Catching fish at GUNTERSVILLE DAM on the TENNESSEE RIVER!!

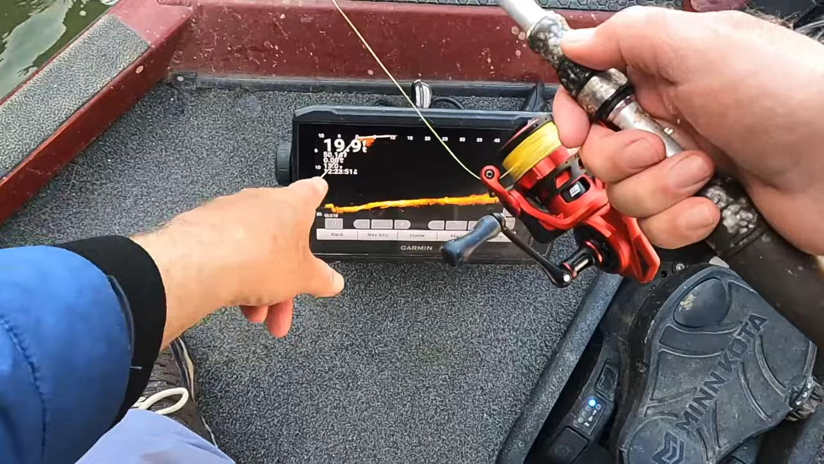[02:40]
when 19 foot of water as y'all can see right there in the water temperatures 50 degrees now I just got this minute on this little number two hook right here I just got a couple